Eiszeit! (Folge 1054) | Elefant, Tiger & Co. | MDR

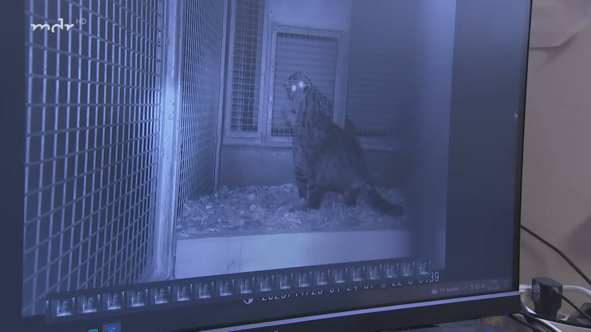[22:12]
Und da haben wir doch. Jetzt ist es 2:30. Also die sind schon zugange.
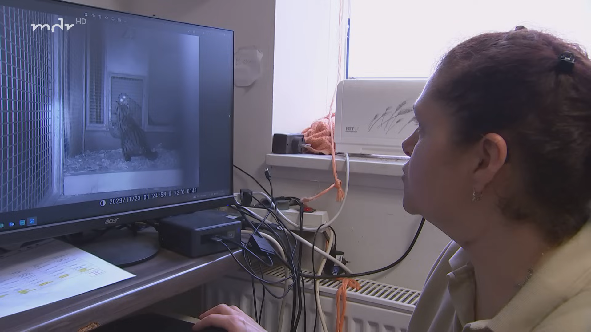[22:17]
Was natürlich ja schön zu sehen ist. Mach noch drück. Die ist jetzt nicht aggressiv eingestellt.
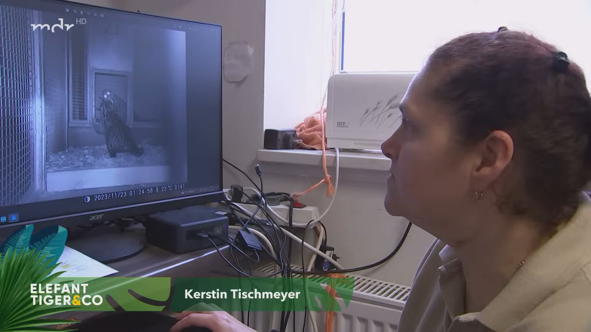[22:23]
Also sie faucht nicht, sie legt die Ohren nicht an. Dieses mit den Pfoten hin und her batteln, was sie hier machen.
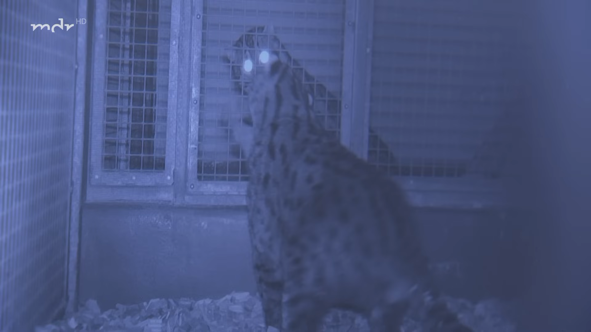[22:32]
Das ist natürlich, wenn das Gitter nicht wäre, links und rechts ein Hieb ins Gesicht. Das wäre jetzt nicht nett. Also weiterhin Eiszeit.
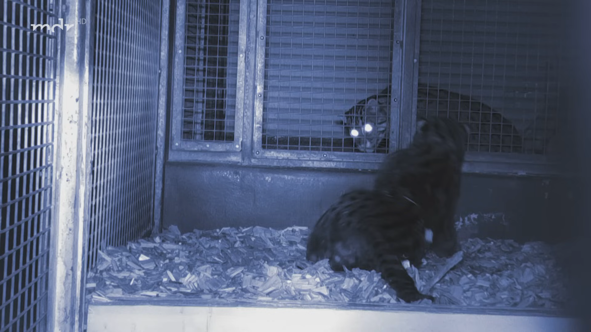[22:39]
Aber es gibt auch ruhige Momente.